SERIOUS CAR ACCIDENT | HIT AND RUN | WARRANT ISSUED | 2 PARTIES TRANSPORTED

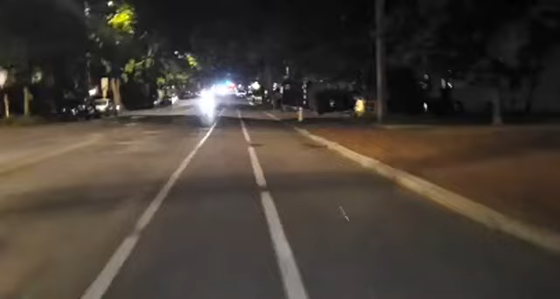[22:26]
yeah, there's the cops right there. They're still looking for him, so I don't think we missed anything. Coppers.